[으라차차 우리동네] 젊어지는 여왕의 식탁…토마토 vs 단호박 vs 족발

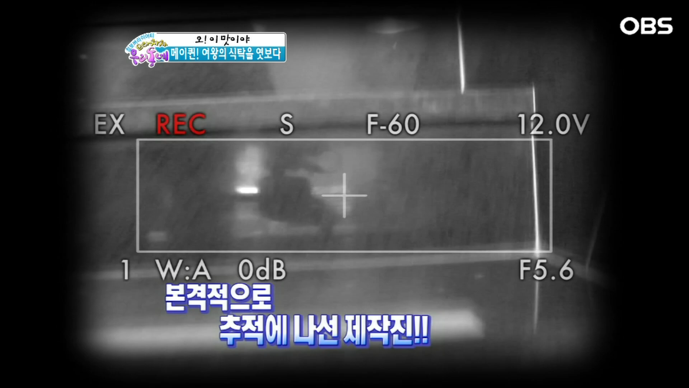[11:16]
이번에는 정말 무사하게 식당 내부 참비배 성공! 야 족발집 같지 않아요?